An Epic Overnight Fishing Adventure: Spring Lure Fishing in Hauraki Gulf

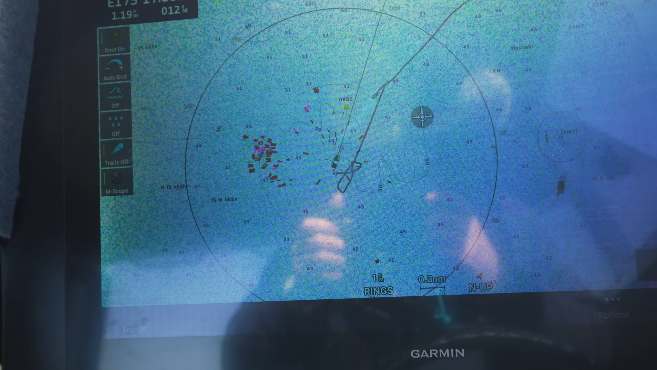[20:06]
We can actually see this workup, but this is a good way to give you an example of how we've been using it.
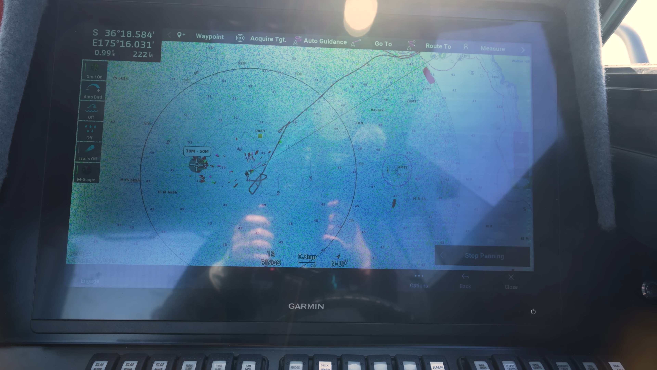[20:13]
If I whack on that, I can see that that's one nautical mile away.
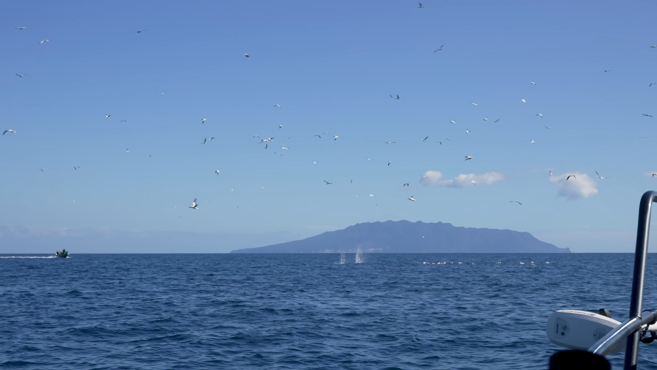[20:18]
And it's very clearly birds.
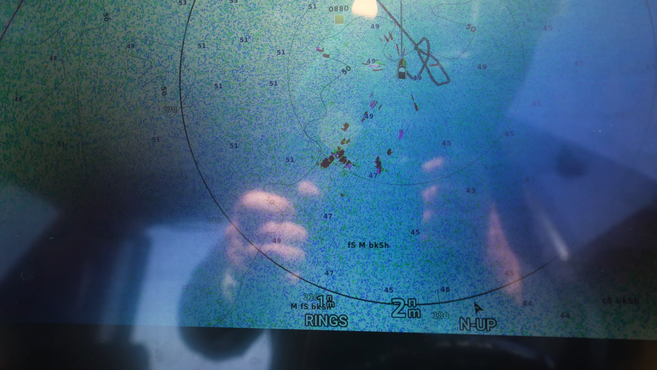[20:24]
So if we look at that, you can see a lot of different moving targets. Whereas if we come over here, that's what a boat looks like. So there we have him.
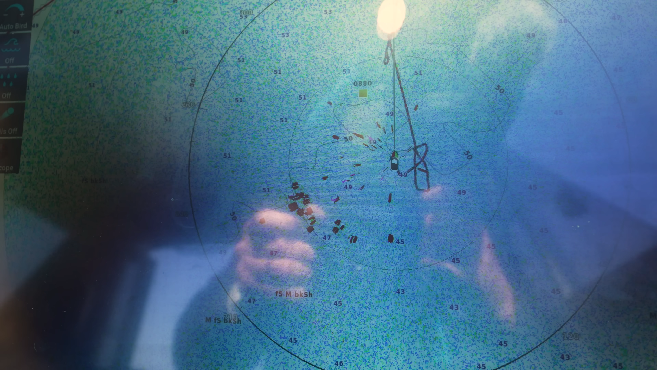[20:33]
That big black spinny opener radar on the roof.